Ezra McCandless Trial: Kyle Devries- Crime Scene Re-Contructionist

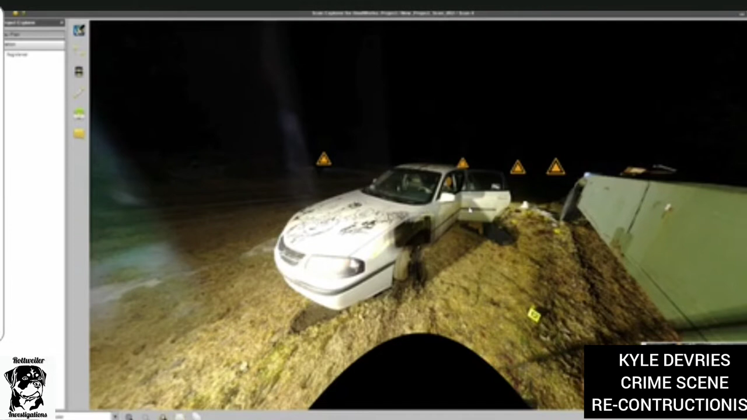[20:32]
can we see the tracks of the vehicle and what happened with the vehicle as far as it getting stuck? Sure, there's some several different things that we can do here to see, kind of near the center a little bit on the bottom. You can see some disturbed ground.
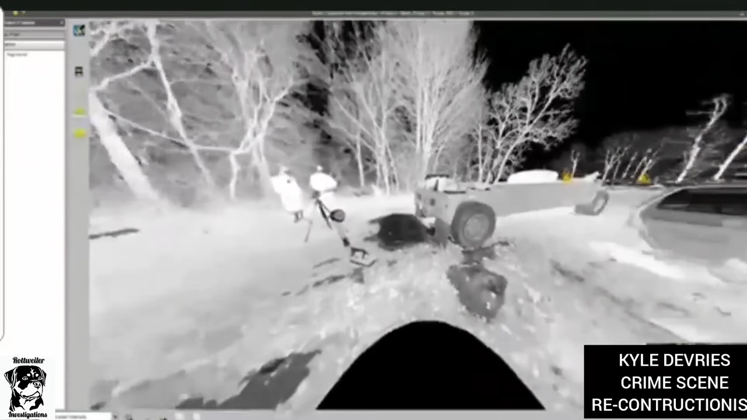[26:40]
Let me see where the, there we go. And here we can see some tire marks leading up to the vehicle. And the tire marks there appear to be off of what is actually the road onto the grassy or area? That is correct. All right.
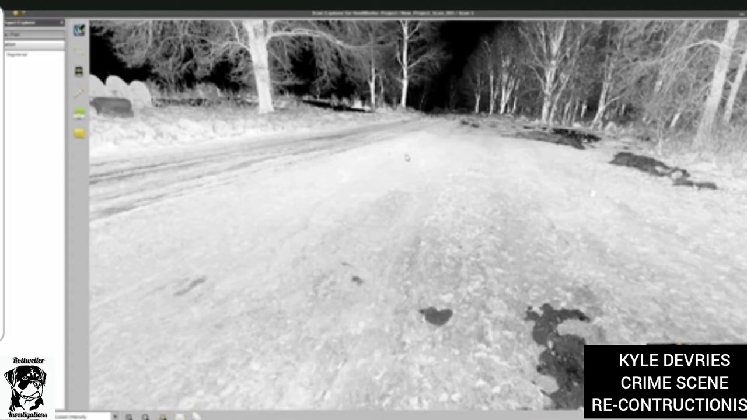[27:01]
And is that how they were, how you observed them at that location? Yes. Sorry. Can we go back to, let's go to the other side of the vehicle.
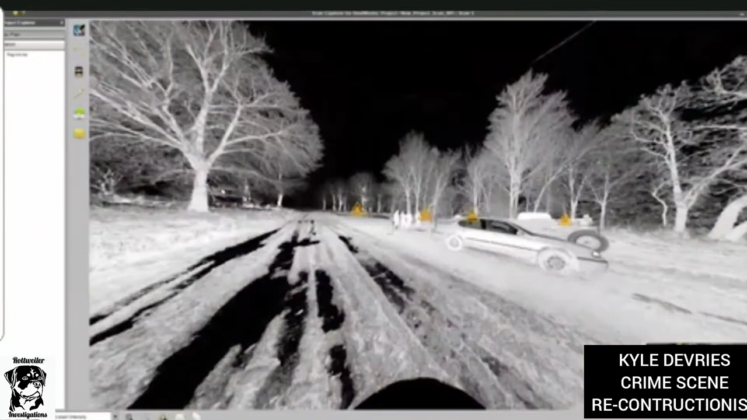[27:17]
If we go back into color for now.